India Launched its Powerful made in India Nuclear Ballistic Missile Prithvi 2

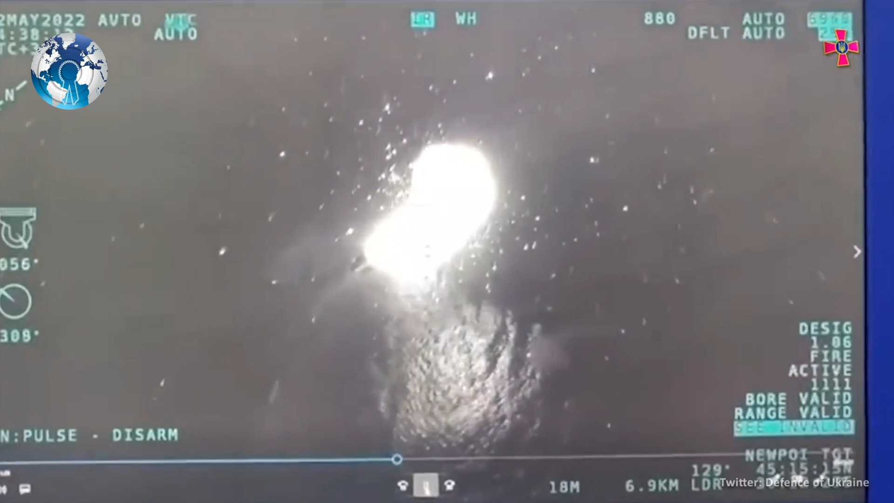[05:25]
The defense minister also released grainy black
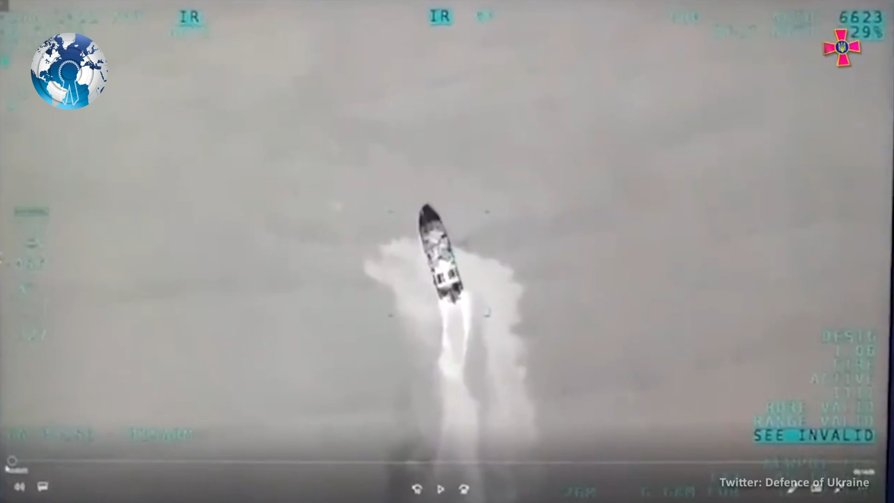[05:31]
and white aerial footage showing an explosion on the small military vessel.